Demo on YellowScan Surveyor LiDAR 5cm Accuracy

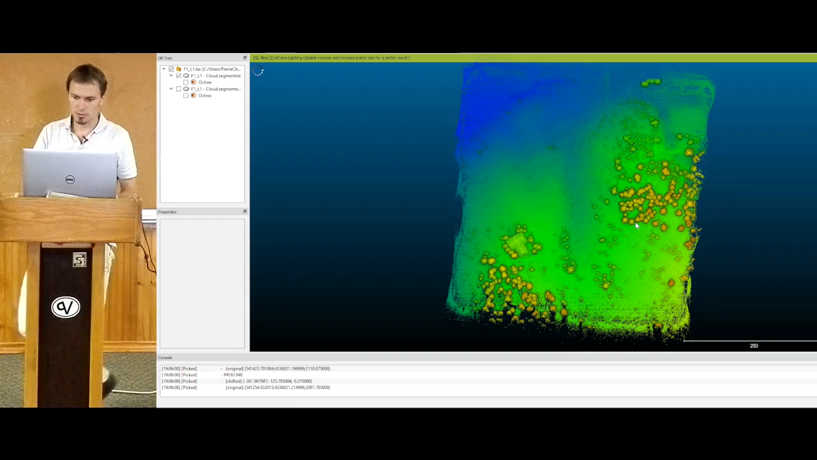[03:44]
So this is the building where we're shooting from.
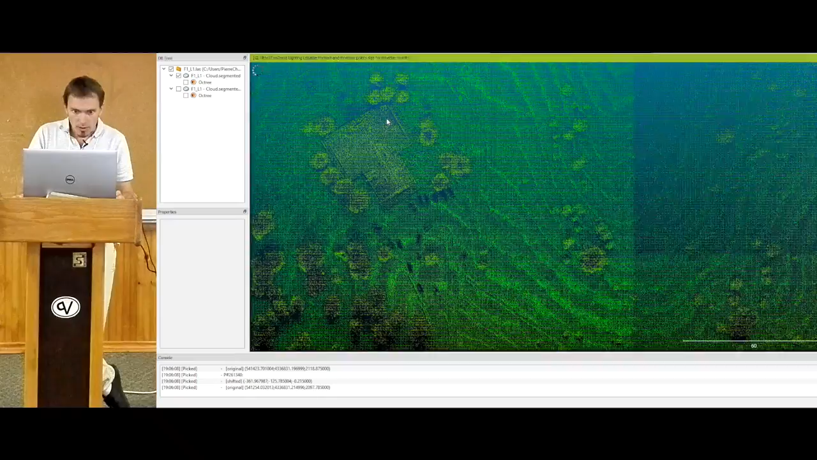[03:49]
I don't know if you see the features on that building. But these are the path. It's going to be the next upgrade.
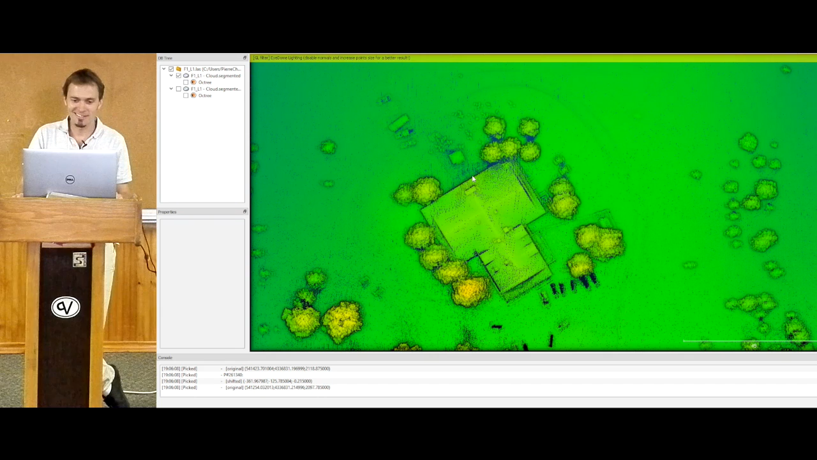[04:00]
You see the participant? You were like right on that, on the hillside plus next to that shit. You probably have more than 150.
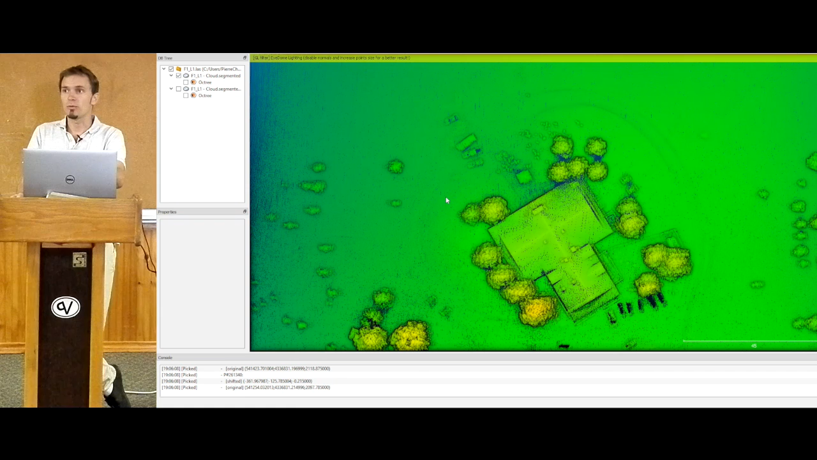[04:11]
You probably have close to 200 points per square meter. Well, you can't really see the flight lines shift. You can see it's fairly smooth all the way.
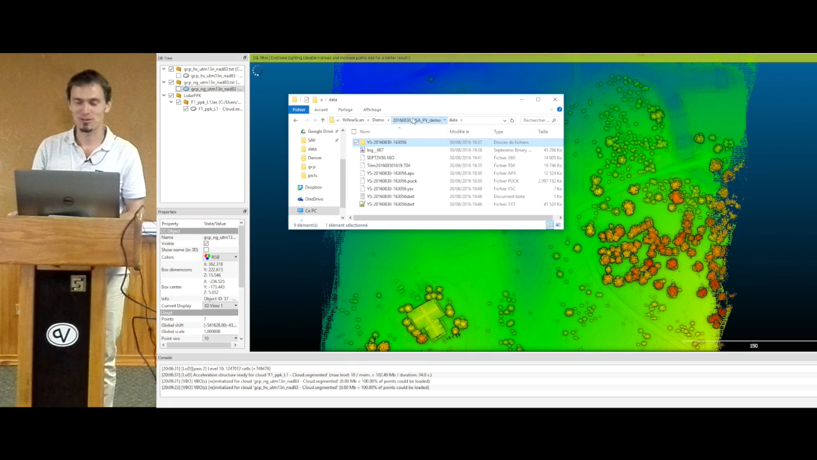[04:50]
You have to trust me on that. But there are witnesses. So we'll use that data to actually look at how far we are with the point cloud. So I've imported those two files. So this is the hard surface files, the hard surface control points. So you can see them here in purple. There they are. There's like eight of them.
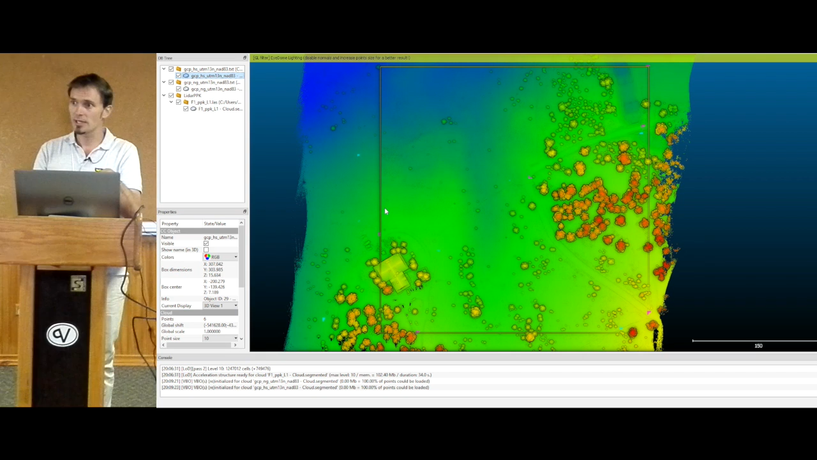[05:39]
generate a triangulation on it, and do a distance from point cloud triangulated to control points. So that's the way you usually do it. So we'll start with the hard surface. The thing with that is they're spread out.